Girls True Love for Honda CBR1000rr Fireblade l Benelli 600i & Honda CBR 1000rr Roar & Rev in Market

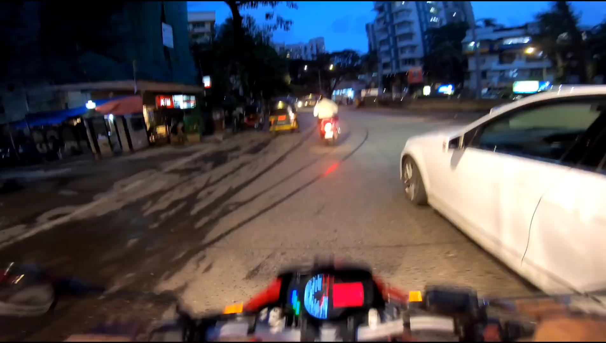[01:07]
पहली बार वो 60 ही रहता था मेरा, मैं इससे पहले मैं 2.7 रेजोल्यूशन 2.7K और 60 FPS पे लेता था विद प्रोट्यून ऑफ। अभी नाइट मोड में मैंने पढ़ा है, काफ़ी पहले भी मैंने नाइट वीडियोस 3-4 बनाए हैं, तो उसके हिसाब से भी लास्ट टाइम अभी 2 दिन पहले जो बनाया है उसको भी देखने
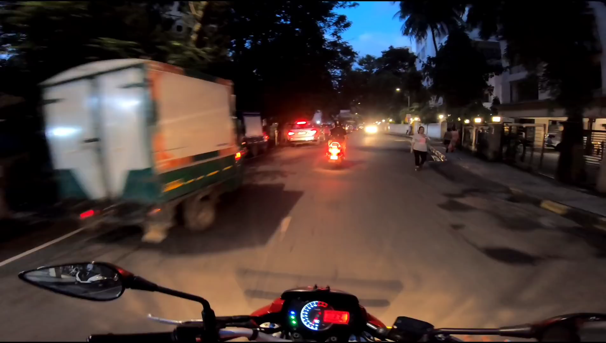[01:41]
के बाद में मैंने सोचा कि 4K में लेता हूँ पहली बार और 30 FPS। और मैंने इसकी शार्पनेस जो है वो हाई से मीडियम पे कर दी है प्रोट्यून ऑन करके। और ISO की सेटिंग मैंने इसकी आज रखी है 800 मिनिमम।
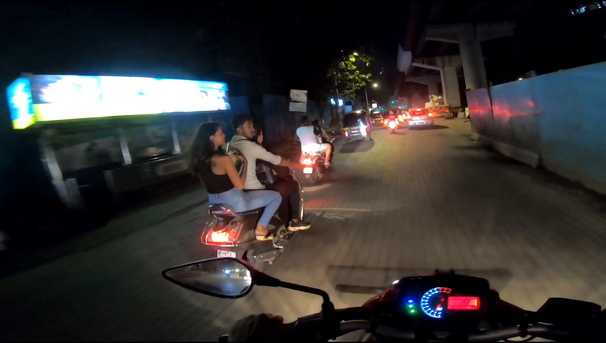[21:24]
जाना है अपने को भाई, लेफ्ट में पूरा कीचड़ पानी है